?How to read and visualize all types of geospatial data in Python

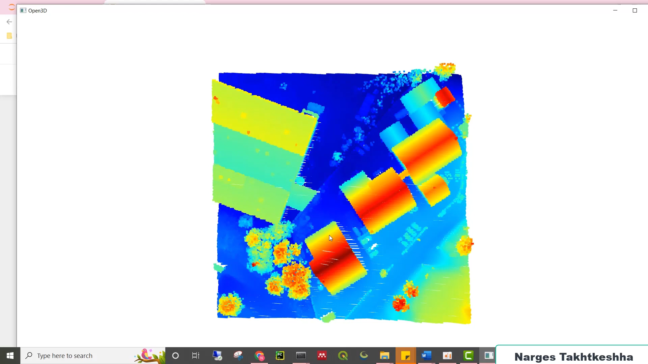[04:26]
Here, you can see my point cloud data and zoom in or zoom out.